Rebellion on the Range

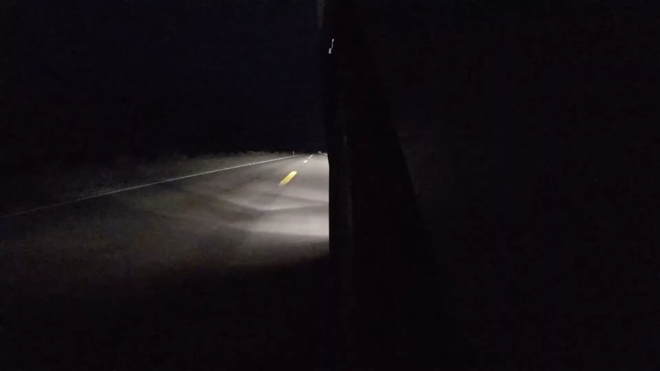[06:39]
This road, Hunter S. Thompson Road, a straight, lonely run across nowhere.
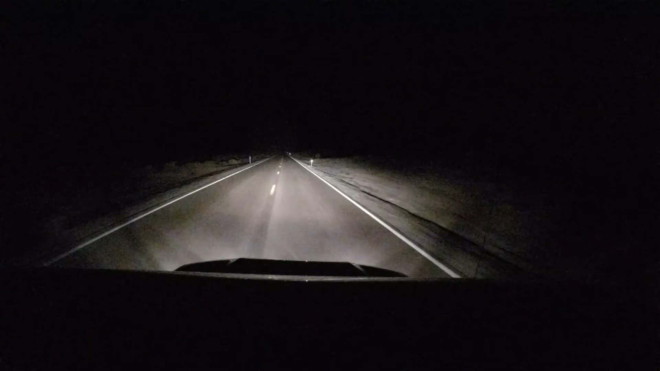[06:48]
The federal government owns 90% of this land, Thompson observed,